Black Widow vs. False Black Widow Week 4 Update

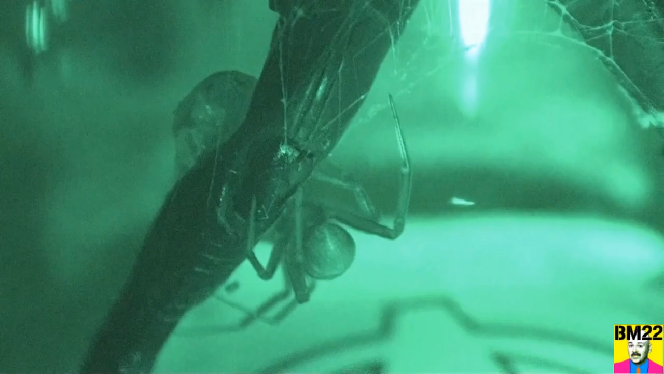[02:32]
Alright, looking with night vision, we're sneaking up with them, we're sneaking up on them, it's night time, yeah, they look totally different in the night vision, definitely a creepy spider, but you can't tell that it's a Black Widow spider, except by the looks, right?